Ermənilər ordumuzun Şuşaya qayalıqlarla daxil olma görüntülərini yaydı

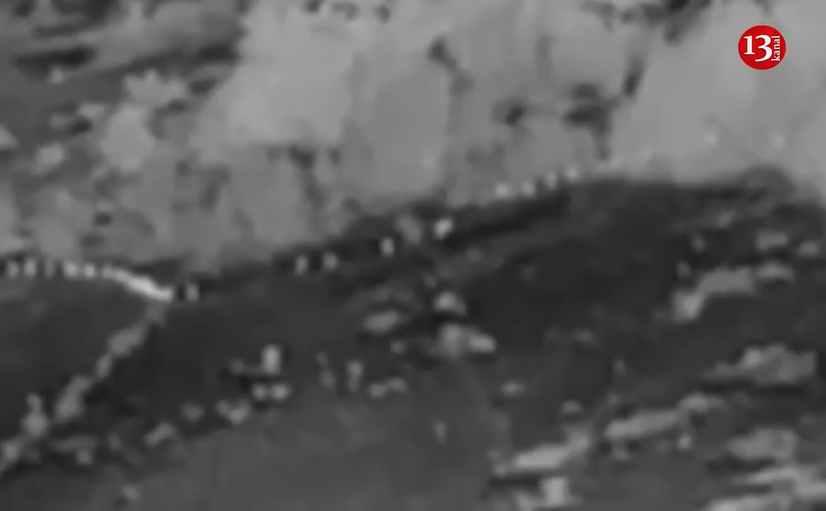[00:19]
bütün dünya hərbçilərini heyrətə gətirən, Azərbaycan ordusunun ən şanlı səhifələrindən olan Şuşa şəhərinin azad edilməsi əməliyyatının təfərrüatları zaman keçdikcə daha da aydın şəkildə ictimailəşir.
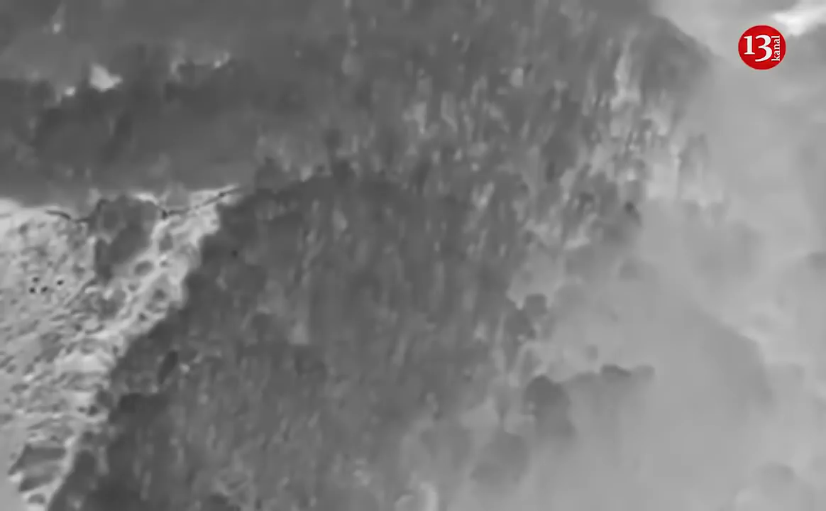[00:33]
Bu dəfə isə Ermənistan tərəfi Azərbaycan ordusunun Şuşaya sıldırım qayalıqlarla necə daxil olması görüntülərini yayımlayıb.